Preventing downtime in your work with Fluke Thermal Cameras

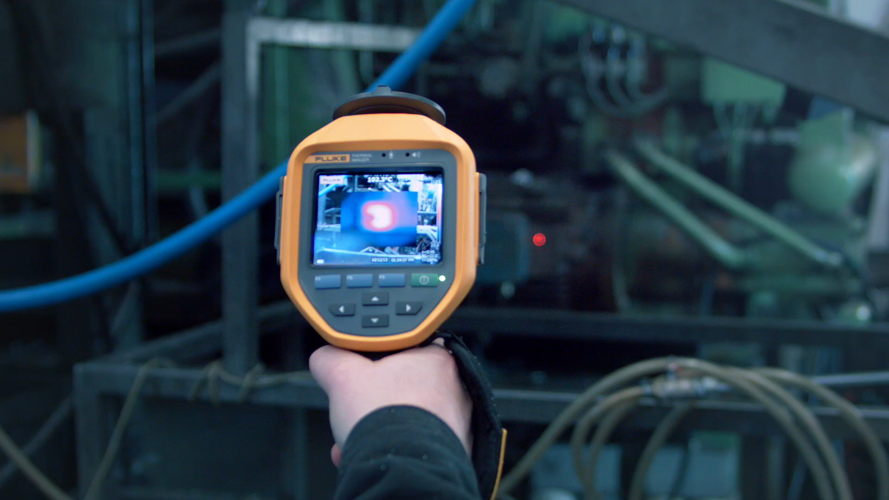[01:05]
autofocus to ensure your thermal images are always in focus.
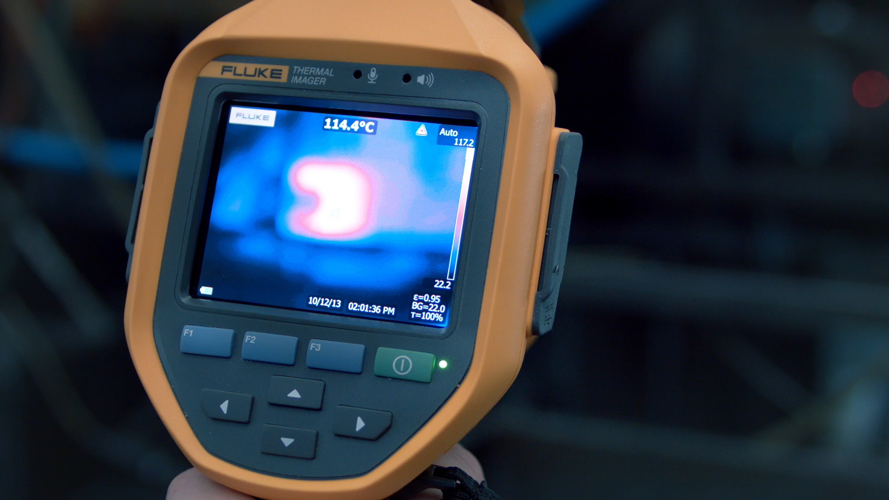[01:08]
On screen: spot 114.4°C
Fluke Thermal Imagers by themselves, or in combination with other Fluke tools,